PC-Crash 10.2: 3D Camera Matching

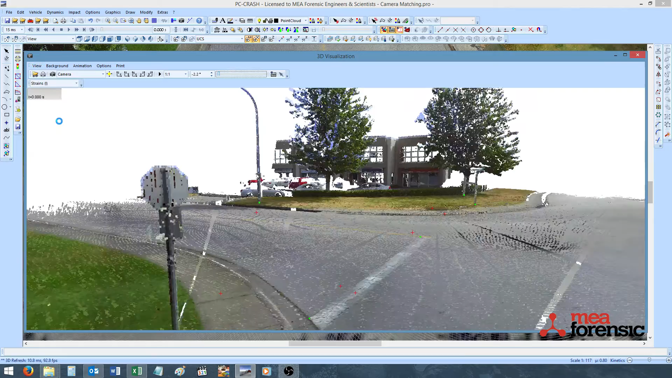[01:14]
Again, the same can be done on this 2D photograph of this post and again in my 3D scan. And once enough points has been selected, I can use the optimized camera position tool to match my 2D photo and my 3D scan.
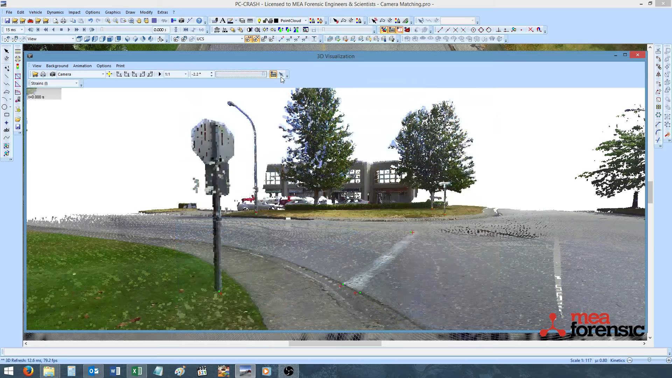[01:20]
A feature that was introduced in PC Crash version 10.1 allowed users to recolor their point cloud based
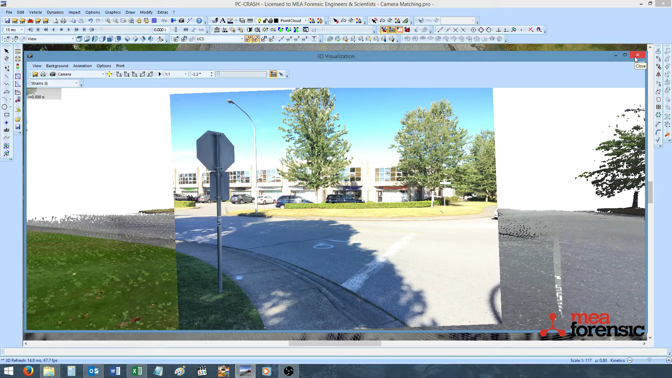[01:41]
on their camera matching and the colors in their 2D photograph. New for PC Crash version 10.2, users are no longer limited to only recoloring point clouds. Users can do repeat the exact same camera matching procedure between an aerial image, for example, and their 2D photograph.